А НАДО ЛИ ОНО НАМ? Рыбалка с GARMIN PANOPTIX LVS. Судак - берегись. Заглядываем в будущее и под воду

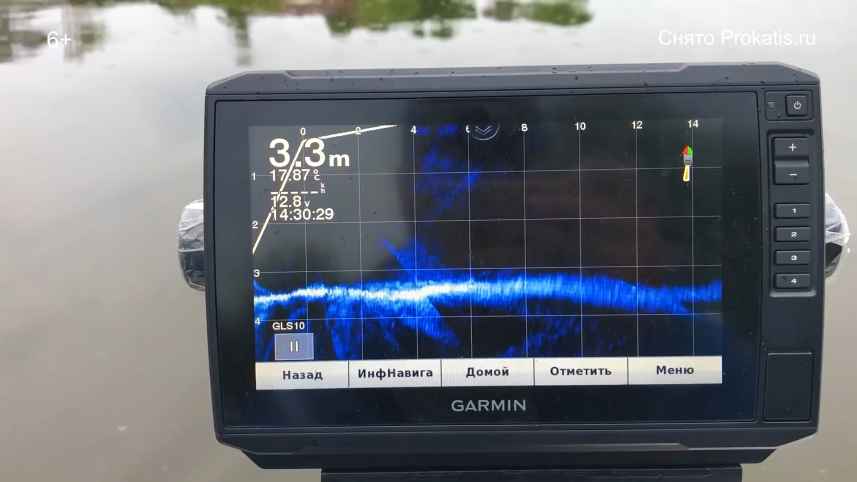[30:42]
On screen: depth 3.3 m
так вот сегодня мы во втором выезде пытаемся рассмотреть возможность работы на различных других цветовых схемах вот и соответственно сейчас мы в темно-сине находимся схеме то есть цветовые схемы у нас выбираются через меню настройки сонара вид
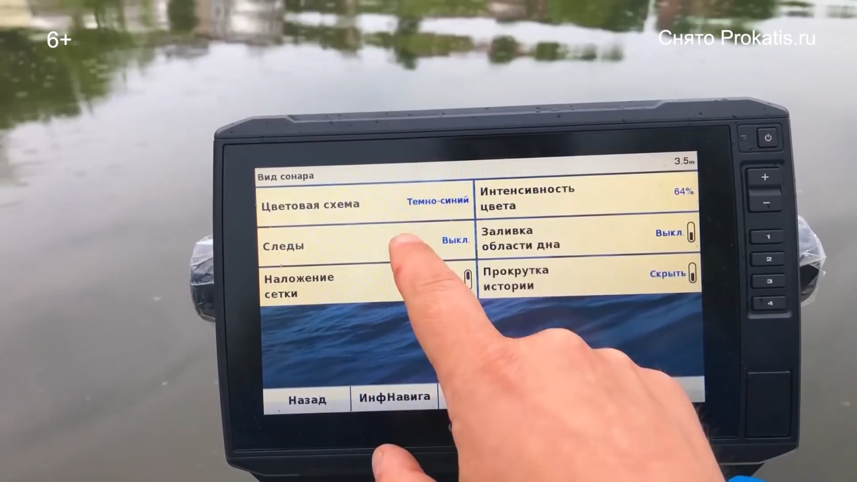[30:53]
здесь есть цветовые схемы кому-то удобно работать в янтарной схеме
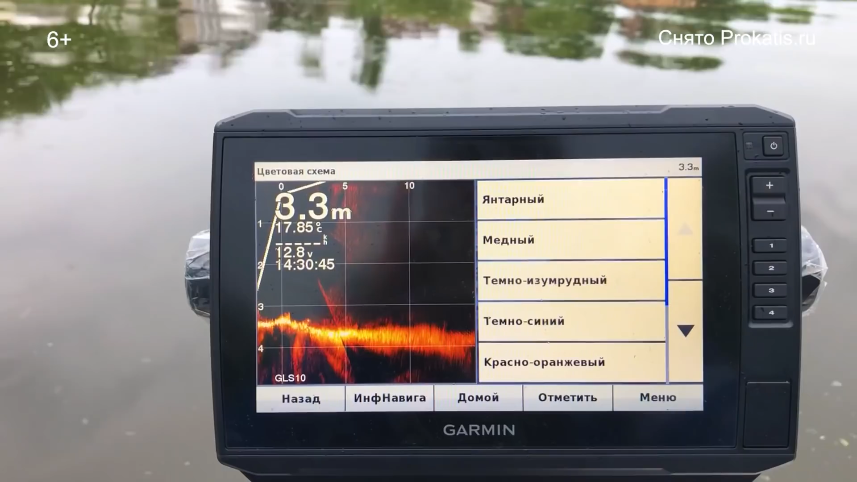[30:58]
On screen: depth 3.3 m, water 17.85°C
вот таким вот форматом кому-то в медный темный
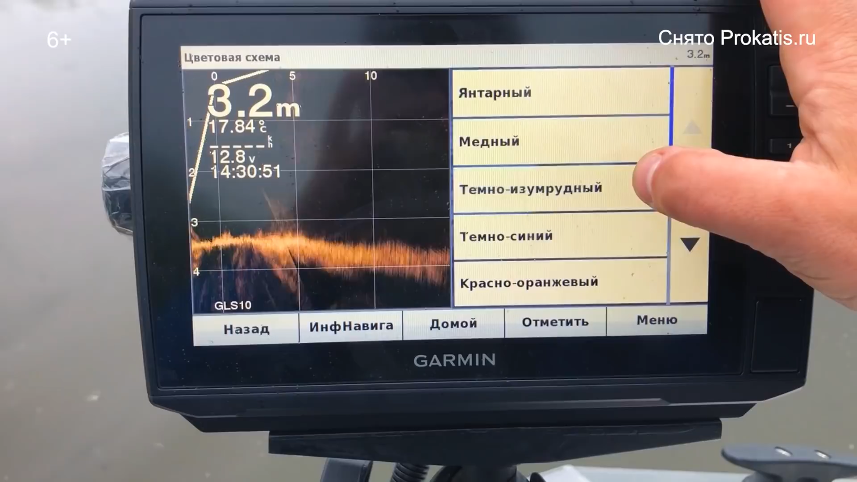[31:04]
On screen: depth 3.2 m, water 17.84°C
зумрудная кто-то выбирает для себя и схема в котором работает первый раз синего цвета то есть многобитная назовем ее для поклонников олдскульных называемых так назвали елей
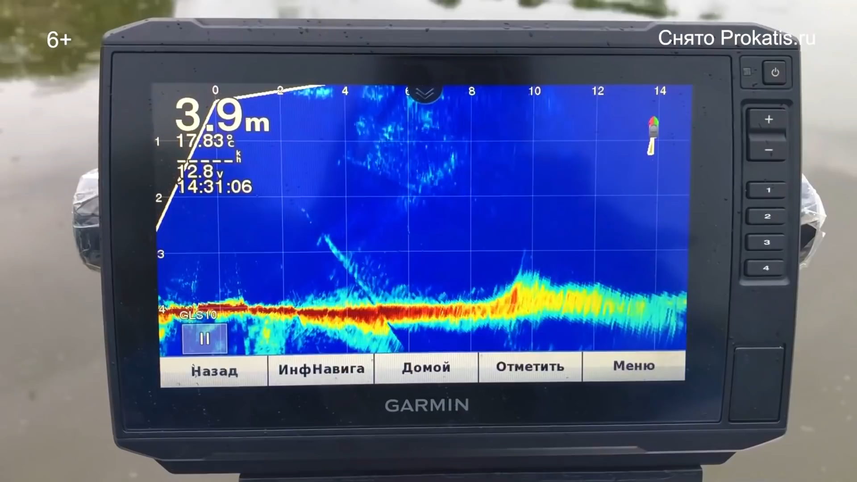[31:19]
On screen: depth 3.9 m
на поклонников олдскульных и холодных традиционных видов вот значит ну и соответственно других схемах как раз можно
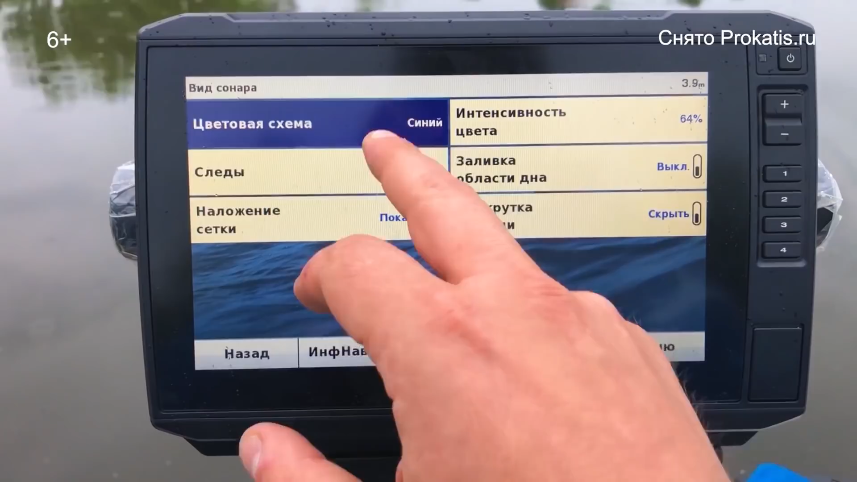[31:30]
по-другому отслеживать вообще в принципе
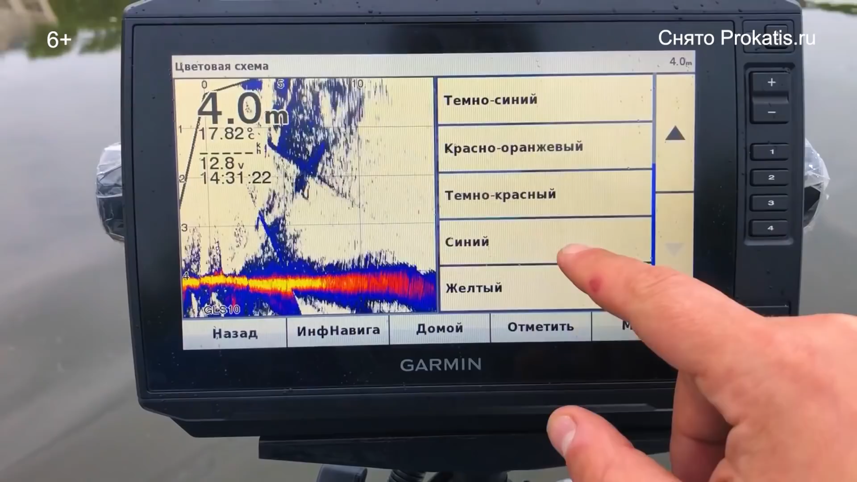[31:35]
On screen: depth 4.0 m, water 17.82°C
отслеживать именно рыбу движения и плюс к всему нижние
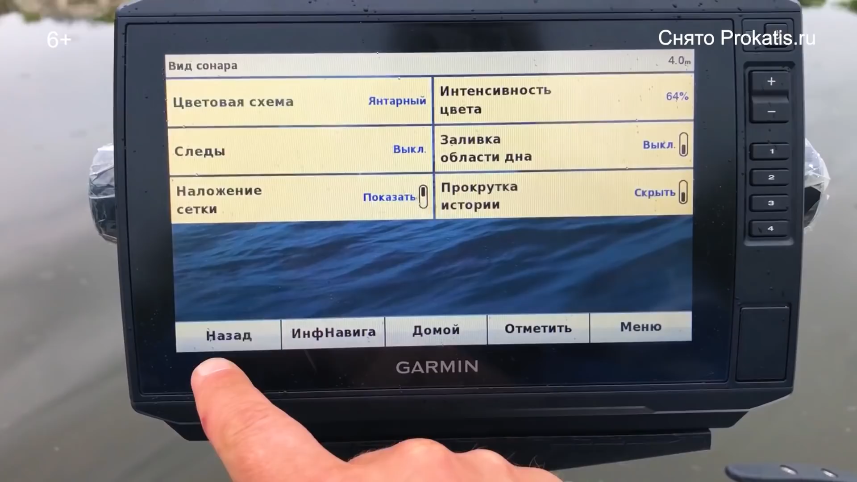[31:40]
прижатую рыбу к одну в первую очередь вот
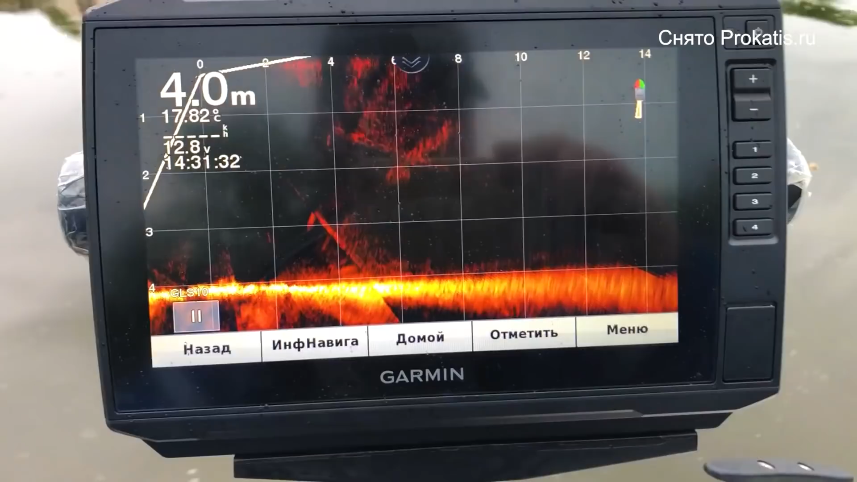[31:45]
On screen: depth 4.0 m, water 17.82°C
так это красиво выглядит здесь мы проплываем различные структуры под нами сейчас тоже поищем коряжки и будем их стараться исследовать на различных режимах
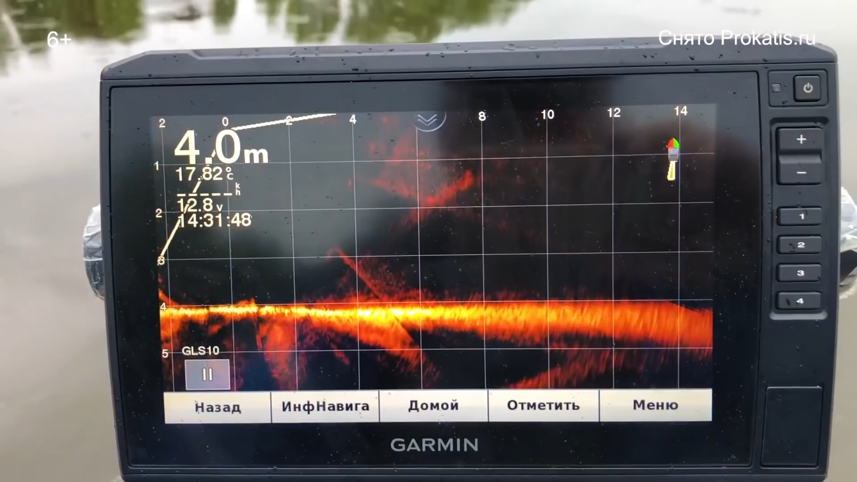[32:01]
On screen: depth 4.0 m
и на различных цветовых схемах ну и пока мы ищем очередную
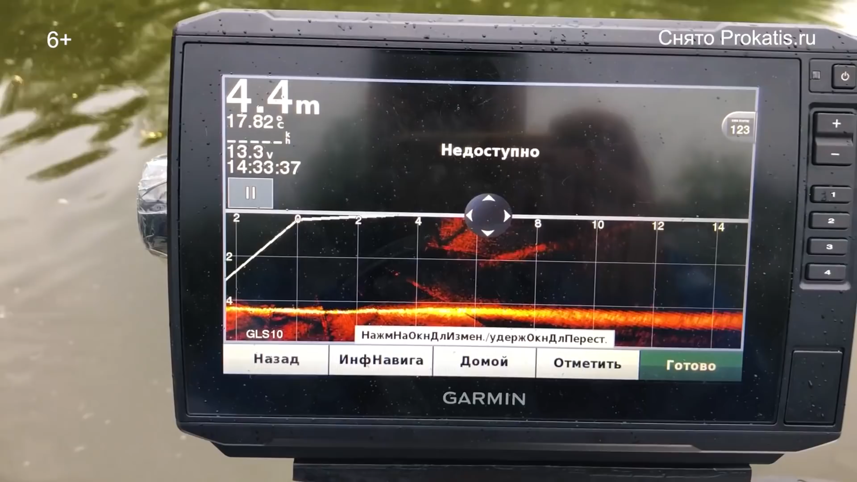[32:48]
On screen: depth 4.4 m, water 17.82°C
потому что на частоте clearview как раз по частоте работает сейчас у нас наш
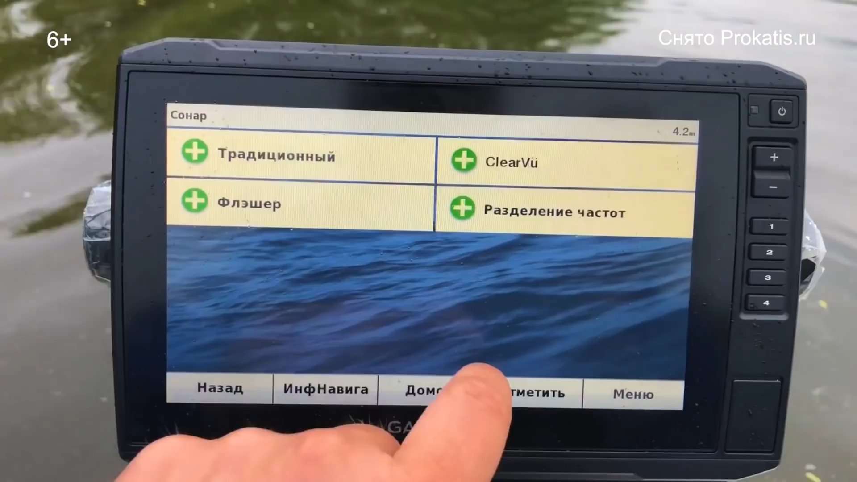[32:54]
и холод панок life скоб вот традиционно у нас вот такой отображает структурку
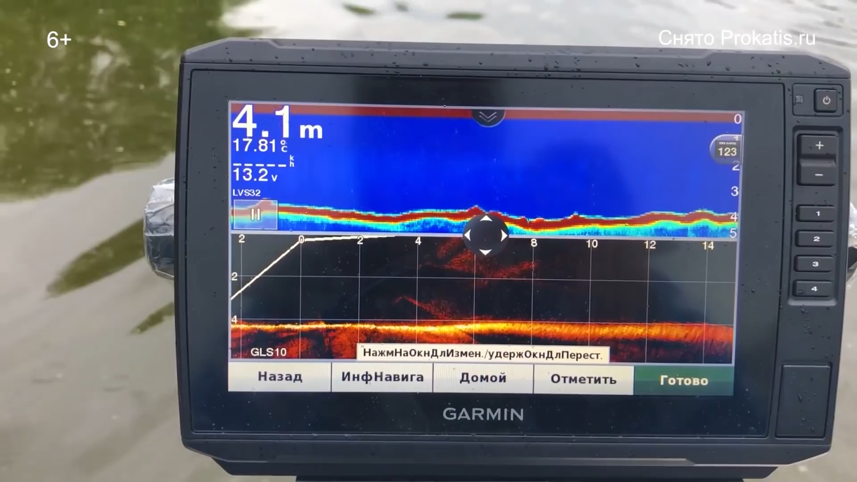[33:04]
On screen: depth 4.1 m
life скоб как раз у нас отображает называемым онлайн видео вот так выглядит некой деревце некая растительность такое твердая на и холоте янтарной теме а если мы построим вид
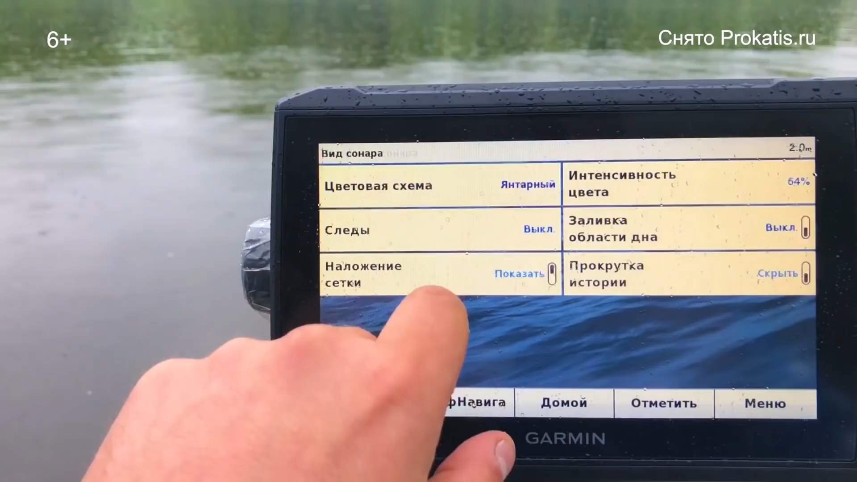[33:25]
поставим не янтарный желтый или синий пример
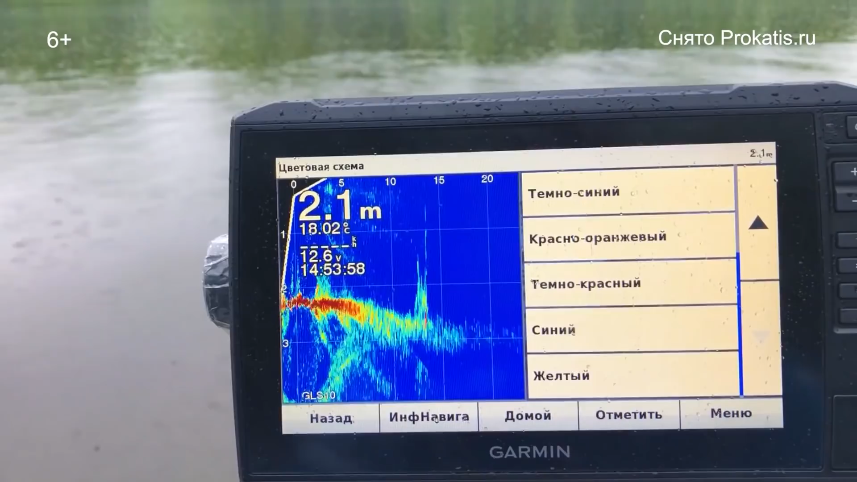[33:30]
On screen: depth 2.1 m
мы видим вот такие вот превьюшки кстати после калибровки компаса называемое направление датчика он будет правом верхнем углу будет отображаться направление куда показывает этот датчик
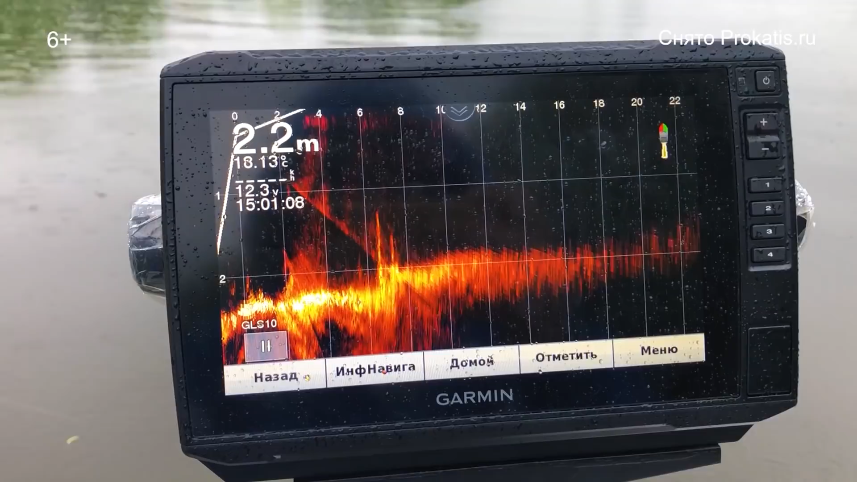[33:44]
On screen: depth 2.2 m
panoptics life скоб вот так чтобы вот понимание было значит наш коряжка состоит на расстоянии от нас 6 метров глубина 2 вот и можно наблюдать что вокруг нее в общем то происходит это может быть ловля
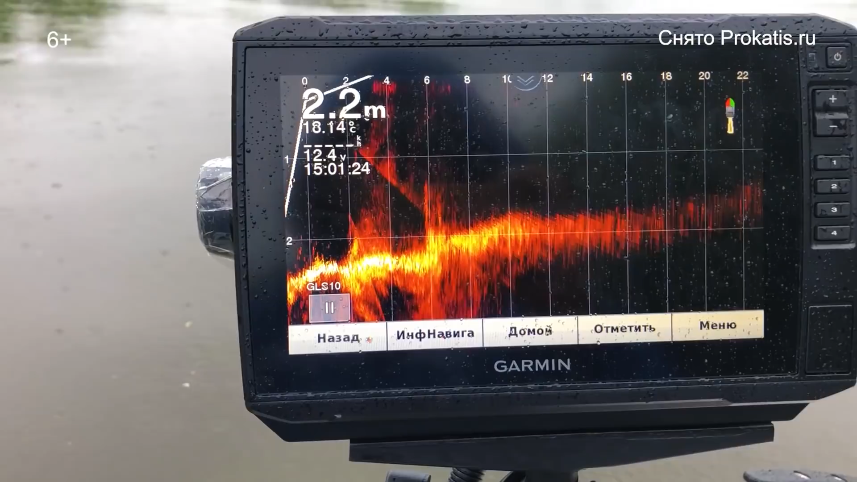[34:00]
On screen: depth 2.2 m, water 18.14°C
джиг это может быть ловля в заброс это лоб может быть ловля с вертикальным блеснением там пикером как вам удобно можно будет наблюдать и свою приманку и поднимающийся рыбу видно
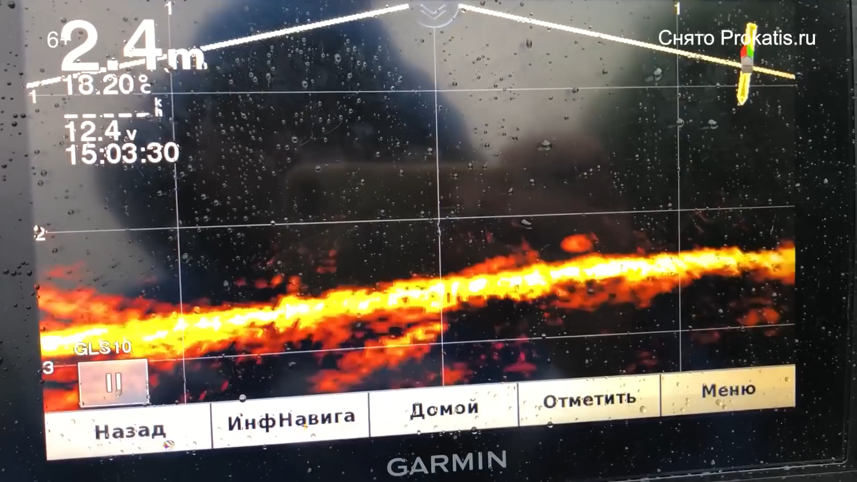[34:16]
On screen: depth 2.4 m, water 18.20°C
как идет рыба здесь как раз проходит рыба в
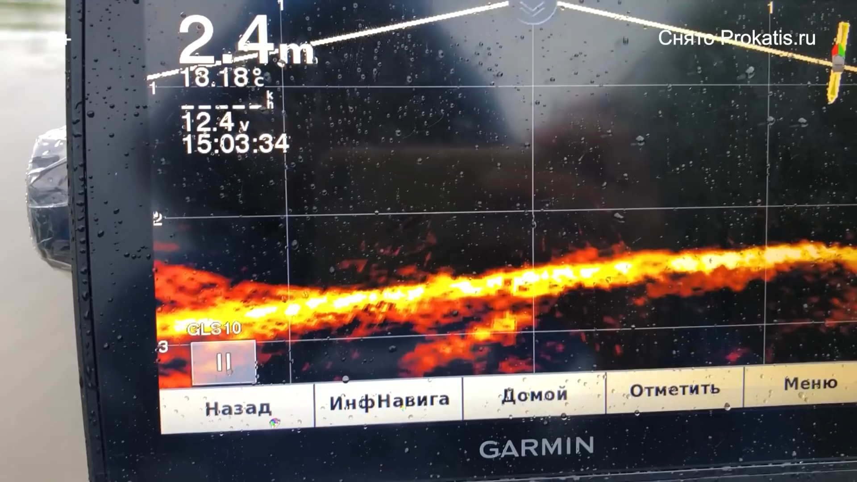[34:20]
On screen: depth 2.4 m, water 18.18°C
луче panoptics life скоб вот